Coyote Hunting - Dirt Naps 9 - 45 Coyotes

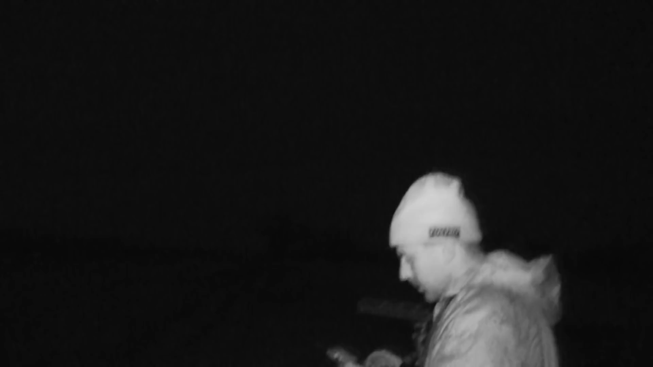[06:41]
Make it seem so easy. Why didn't that work the last 10 times? So basically all we did there, started off with just a lone howl.
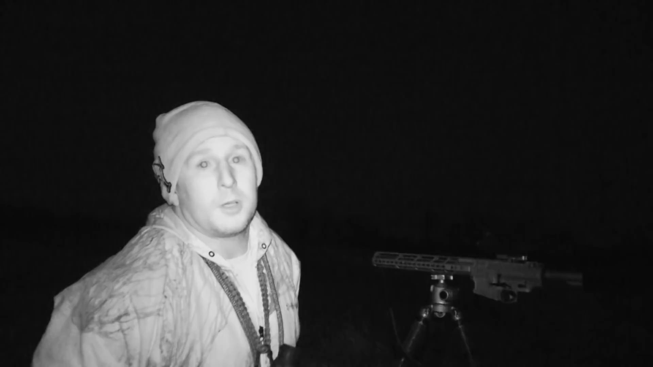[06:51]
They responded, gave it a couple minutes, and then switched over to coyote duet. And not long after that played, they popped out probably 300 yards, came down that fence line, and then straight up this edge where the bean stubble meets the corn stubble. So perfect crosswind. Everything worked perfect on that one. It's as easy as it gets. Two calls and we weren't here 5 minutes, but
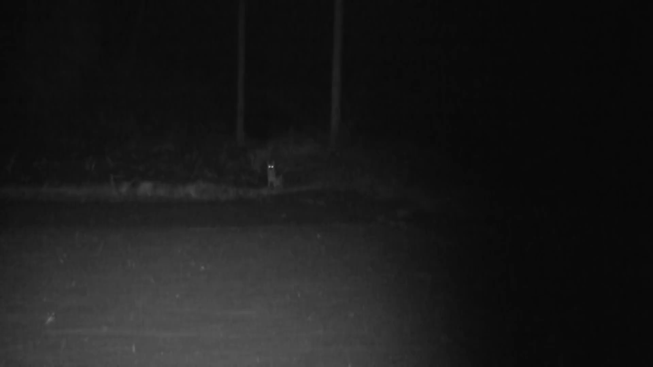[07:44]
If you guys can shoot it, put it right on him. Just a second. I'm good, pal. Are you? I'm good. Settling in. Hit him again.
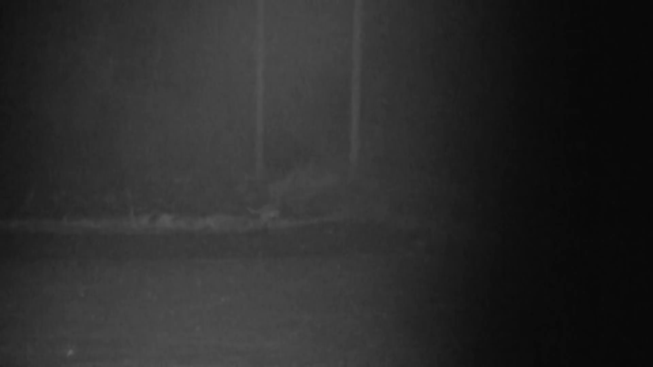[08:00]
Got him. Hit him again. Got him.